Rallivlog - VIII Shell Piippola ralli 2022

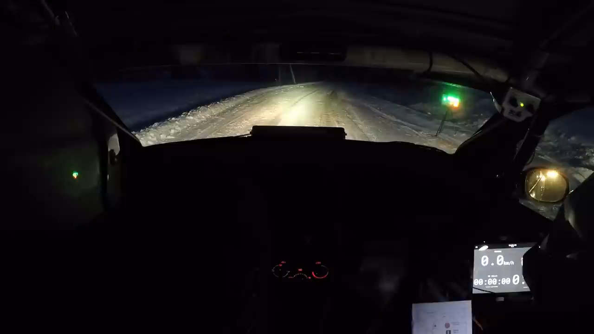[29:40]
On se kyllä alas tuo valo, voi hyvänä. Ja vasenta siitä. Siinä on huomio. Niin, huomio siltä. Kappaja siltä.
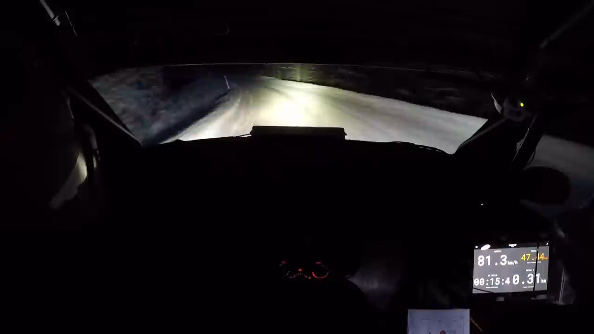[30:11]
Joo. Voi tulla aiemminkin huomiot sitten. Joo, ja oikealla. Minne lähti? No, en tiedä, menisikö suoraan. Oikealta lähti. Ja siitä lähtee vasenta. Ei kyllä nää, ei taas yhtään ette. Ei. Vasenta vissiin lähti. Niin lähti. perhana, kun ei niinku yhtään näe.